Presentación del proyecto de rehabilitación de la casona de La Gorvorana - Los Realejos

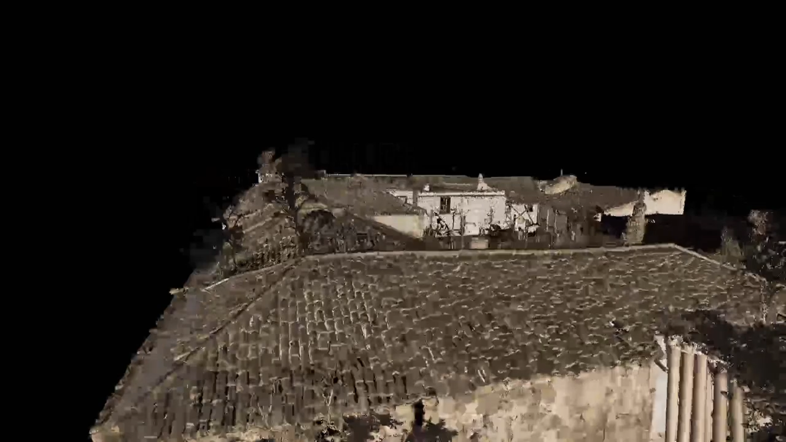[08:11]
Bueno, llama la atención en primer lugar la cubierta que tenemos en el interior del patio,
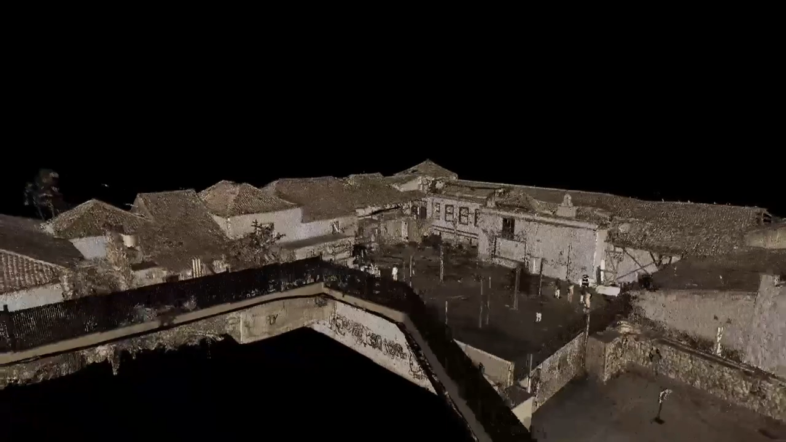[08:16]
que es una cubierta que hay que eliminar, porque además es duralita,
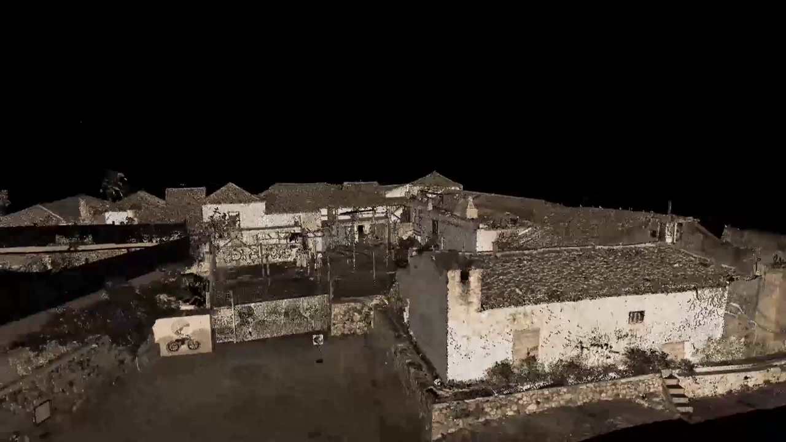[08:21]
que se instaló en la época del empaquetado de plátanos, ya en el siglo XX, y vemos cómo hay zonas,
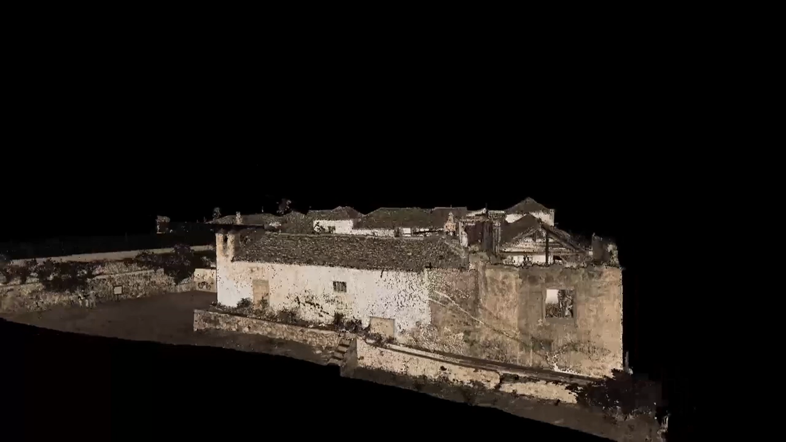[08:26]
la que se ve en primer plano, que ya presentaban una serie de desmoronamientos